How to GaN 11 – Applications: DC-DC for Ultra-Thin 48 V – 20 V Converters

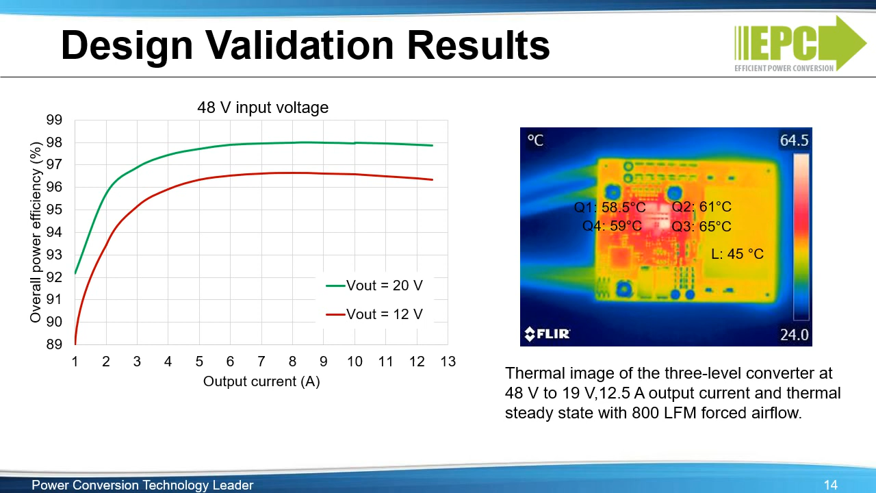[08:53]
On screen: scale top 64.5°C, scale bottom 24.0°C
The maximum temperature on the board is less than 65 degrees C. This converter is highly efficient and can carry more current with some forced air. Now let's see how the two-phase design compares.